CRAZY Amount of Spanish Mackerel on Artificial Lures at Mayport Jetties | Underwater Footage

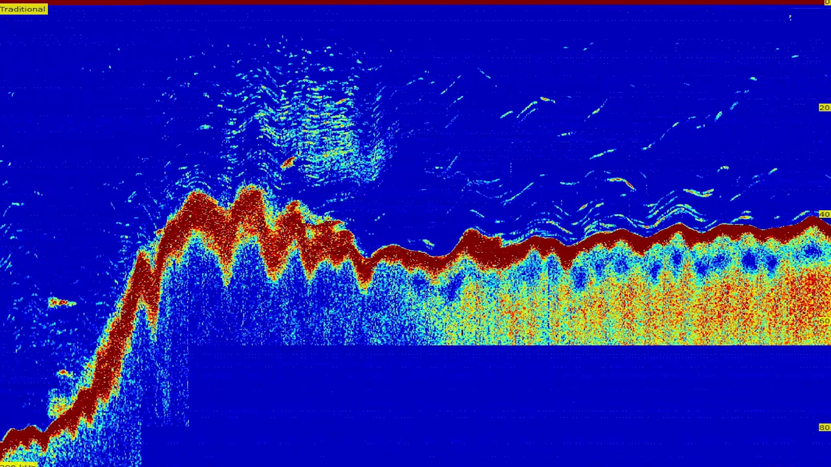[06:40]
This marking is where we got the fish at. So all that information, and please, by all means, if you got questions or tips, comment. I'd love to share the knowledge and help all you guys out.
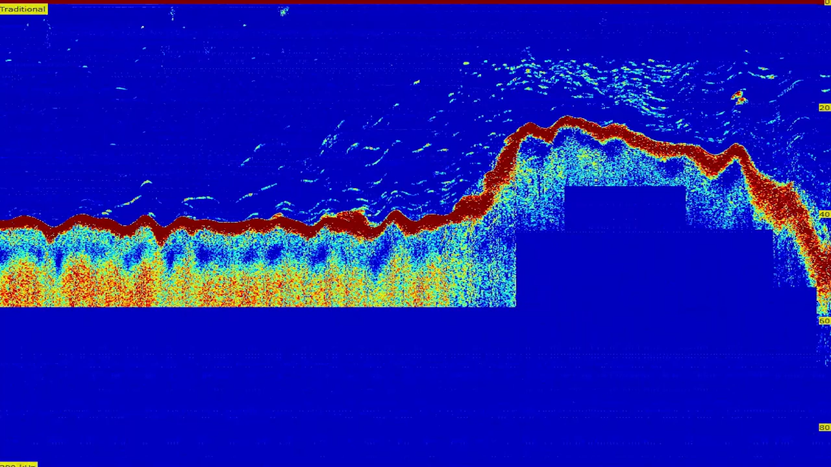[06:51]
So there you go. All right, here on the surface.